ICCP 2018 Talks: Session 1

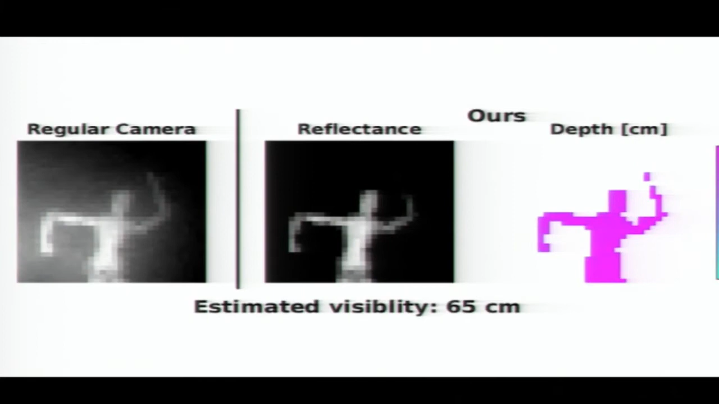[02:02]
And on the left is a regular camera, and on the right is what we're able to do, recovering reflectance and depth. And in the bottom, I'm writing what is the estimated visibility in these conditions. So very early on, we see these back reflectance from the fog that kind of like corrupts the measurement from a regular camera,
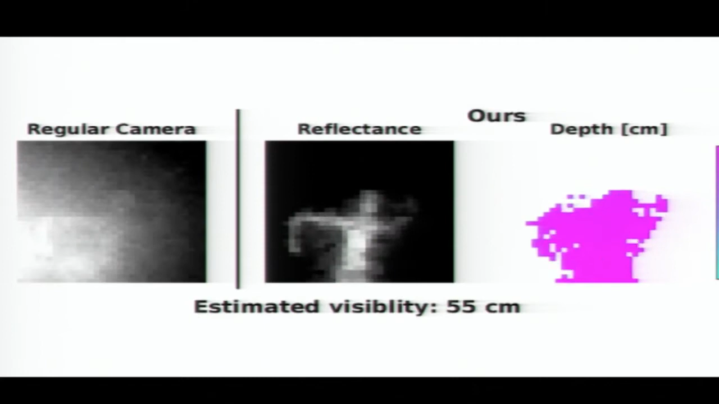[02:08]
and we're able to remove the fog from the measurement and see the scene, see if the fog is not there.